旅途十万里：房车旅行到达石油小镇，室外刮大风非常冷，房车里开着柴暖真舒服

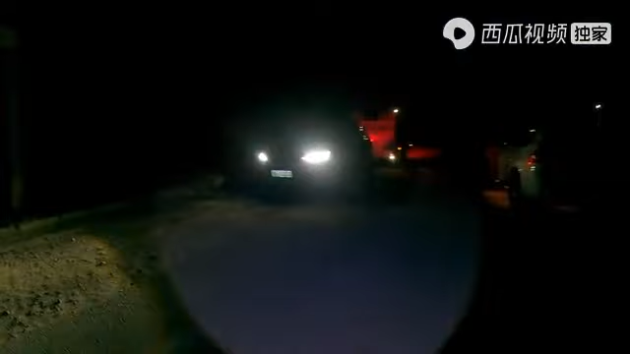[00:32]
我们现在到达这个石油小镇这边了，然后找这个停车场。哇塞，但是停车位置这边有一种鬼叫声把我吓了一跳。我们拍过去看一下，它好像这个，